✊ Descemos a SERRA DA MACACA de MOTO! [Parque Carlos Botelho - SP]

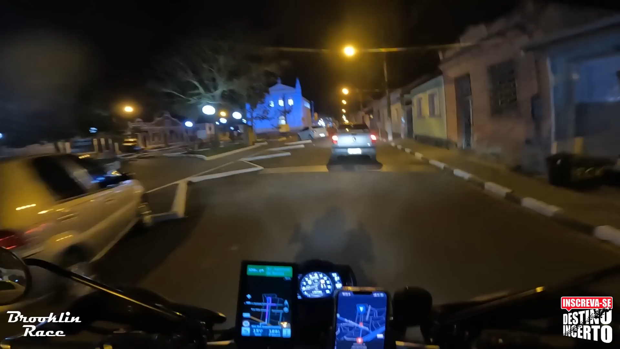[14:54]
Mais de 180 dicas. Pra você que quer fazer suas aventuras de moto. Eu te vejo na estrada. Vamos que vamos. Olha que bonita a igreja Jacupiranga.